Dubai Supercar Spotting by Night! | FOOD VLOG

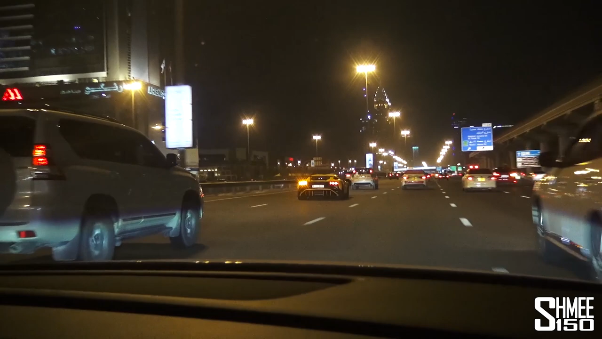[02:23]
118 How much would that cost? The plate? Yeah It's probably a good I don't even know Endurance 100,000 Oh yeah, maybe 100,000 something Mr. G63 is on it The car of the region There are so many G63's out here A little bit of traffic jam Pass the G63 This isn't good, but this road is literally carnage I wonder if we'll see the Aventador again There it is There it is I haven't spotted it yet Where is it? Ah, there we go In the traffic jam Just normal Dubai traffic,
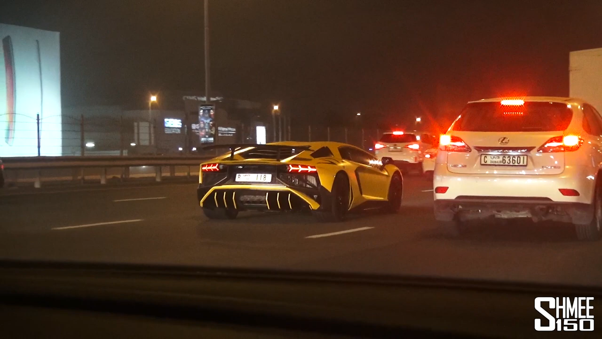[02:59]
you know, as you do We just can't seem to lose this SV tonight
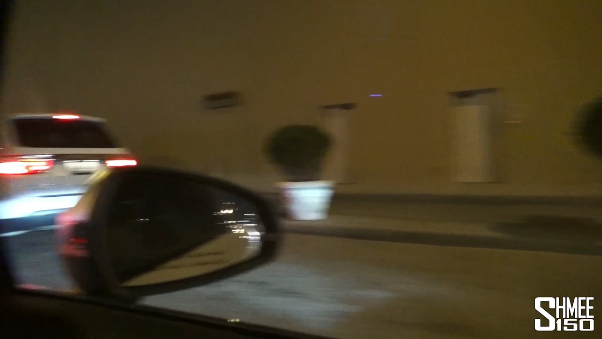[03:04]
Anyway, we will continue That is a G65 Viterbo V12
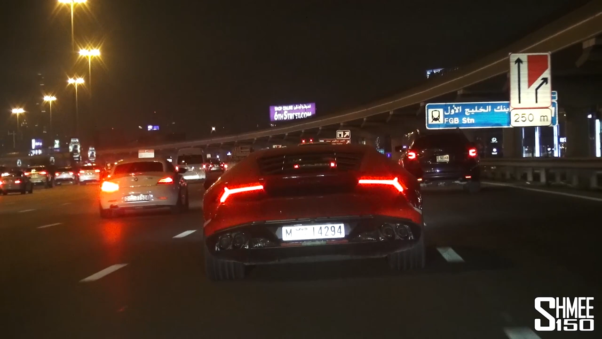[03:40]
Does that count as a 720S? No As we go past Car Dealer Alley What do we have in there?
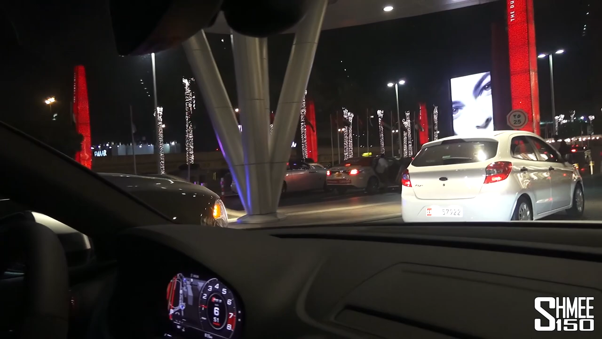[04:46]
we've got a Wraith here Then up there we've got a yellow
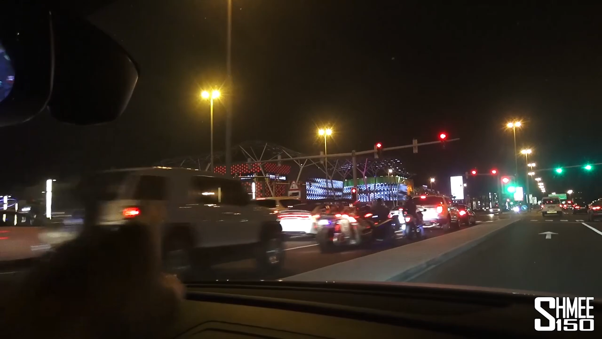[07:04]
left is City Walk Which has recently opened It's a new place to head Around Dubai And a little birdie has told me There might be quite a nice car down here
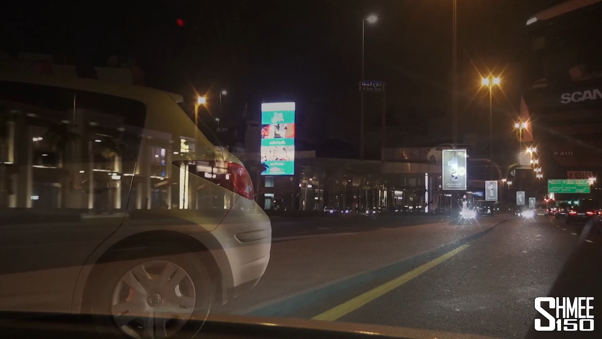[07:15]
Spotted in traffic Bentley Flying Spur Corvette What's that?
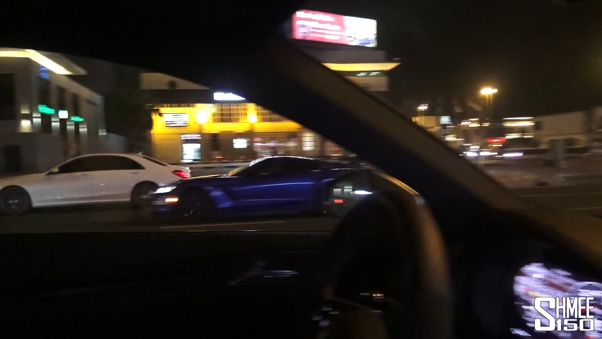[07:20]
Yeah Corvette There's another Polaris is it?
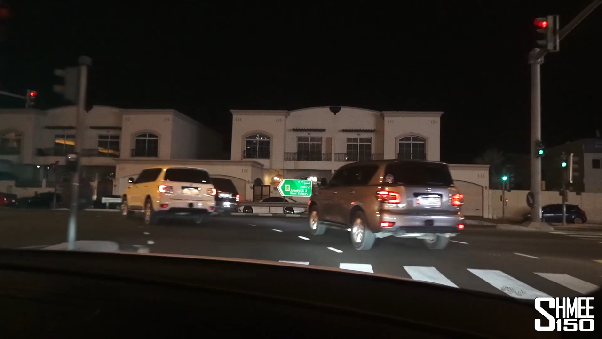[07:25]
Yeah Another one Hey Polaris slingshots Three wheels But what is that other thing?
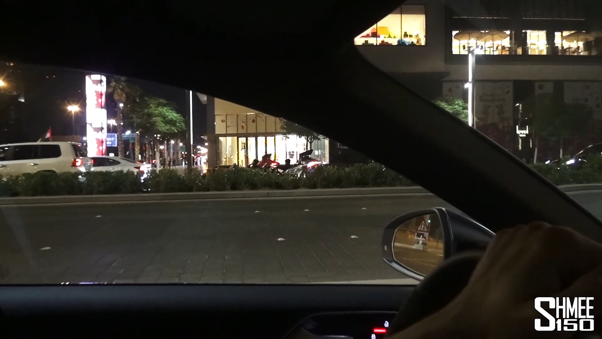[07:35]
There's another slingshot Looks like it Multiple slingshots Yeah Slingshot party They are apparently quite popular out here
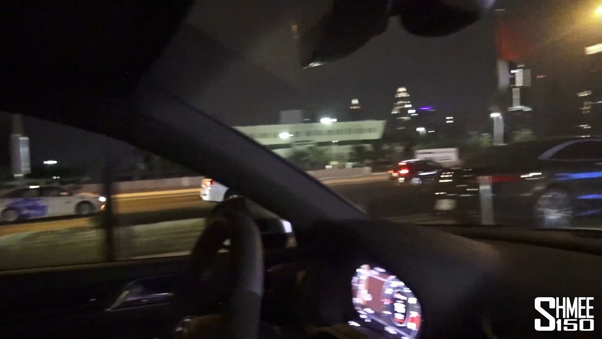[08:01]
63 Lots of big marks We found something unusual Ben what's this? It's a Cadillac of some description And I couldn't tell you what This is exact
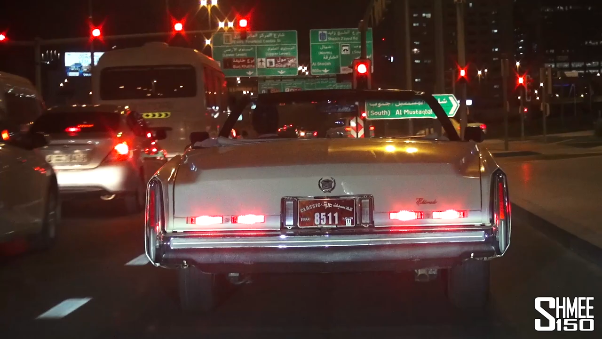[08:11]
example of the kind of thing I expected to find this evening
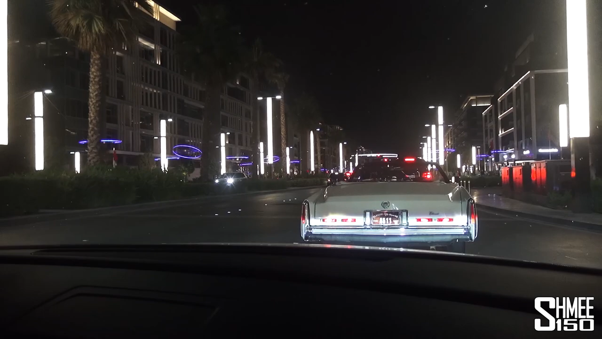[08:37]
It's an Eldorado S63 AMG GT GTS
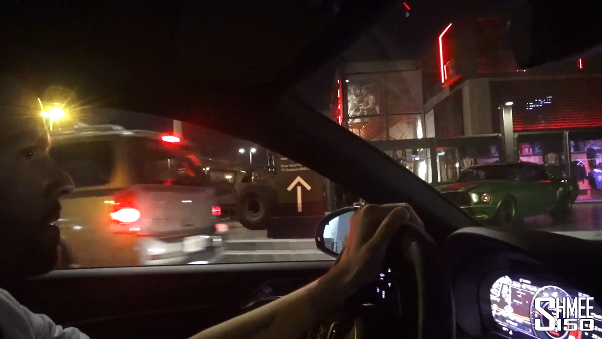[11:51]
That's so random The thing next to it though Look at it Ben likes the Mustang
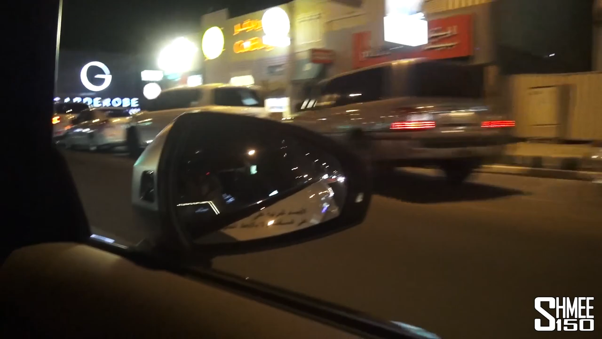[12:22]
I had a Jaguar F-type Yeah but what was that first thing? I have no idea G63
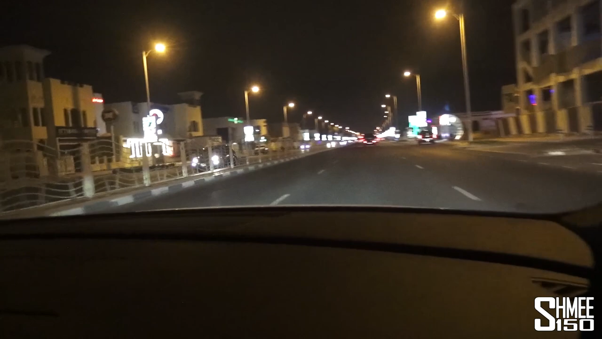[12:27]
GTR again Yay GTR GTR GTR Next to What's that?
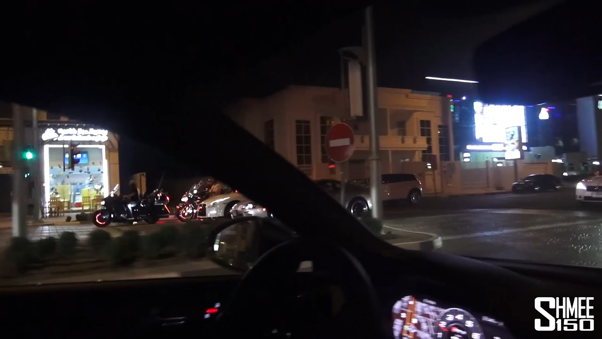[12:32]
Supra Supra It's a wing with four wheels A wing with four wheels Yeah and a Dumpful And a Dumpful And a
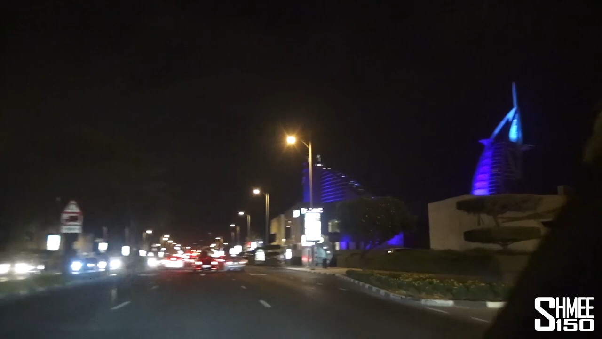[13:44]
break from filming cars For a little bit of tourism The Burj Al Arab Hotel And the
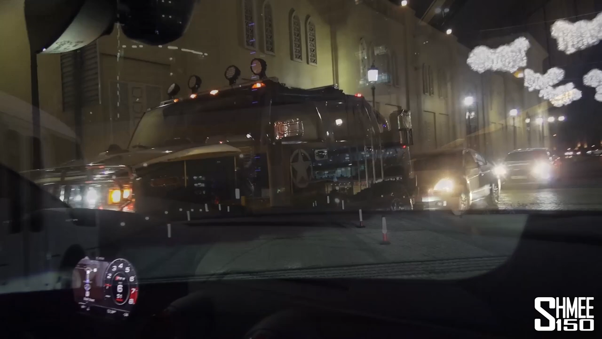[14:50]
Hummer They are huge H2 Definitely let the Wraith in It's always a good thing to be following a Wraith